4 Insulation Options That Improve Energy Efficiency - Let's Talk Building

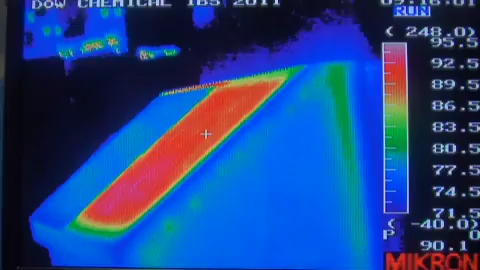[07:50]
And the bright red side is the side with the non-insulating sheathing, in this case a wood-based sheathing.
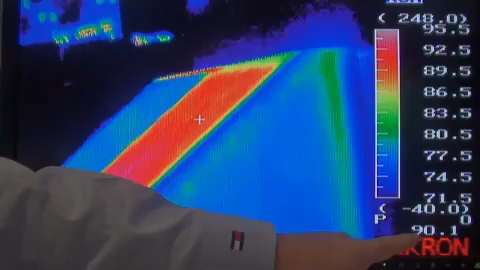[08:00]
And you can see the temperature of that surface is about 90 degrees Fahrenheit right here.
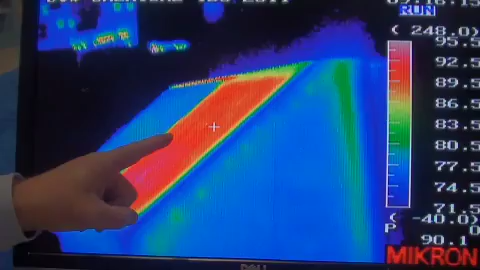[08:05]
If now we look at the temperature of the side with an insulating sheathing, you can see the dramatic difference.
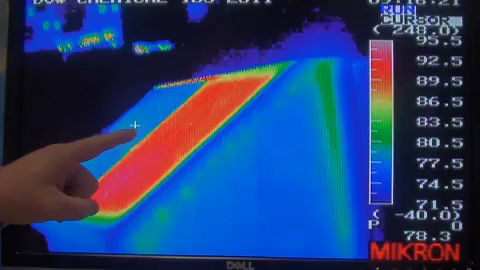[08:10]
Bright red is showing a lot of heat loss, blue is showing very little heat loss, and you'll see the temperature of that surface is about 78 degrees.
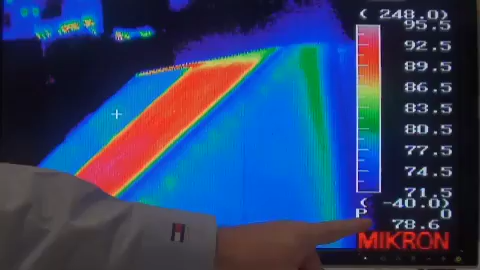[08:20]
So a big difference in the surface temperature with non-insulating sheathing versus insulating sheathing.